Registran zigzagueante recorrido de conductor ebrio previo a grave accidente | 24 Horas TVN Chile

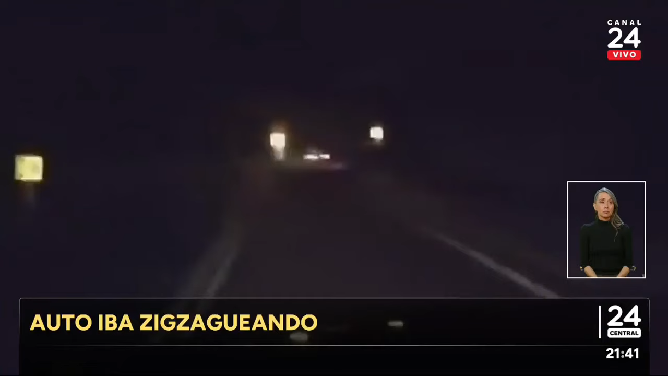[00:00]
Uy, casi se... Decidieron grabarlo e incluso le tocaron la bocina para intentar detenerlo.
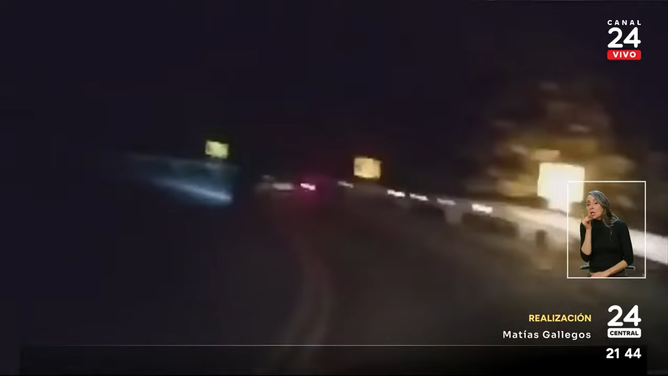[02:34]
luego de ser protagonista de estas imágenes que provocaron una tragedia.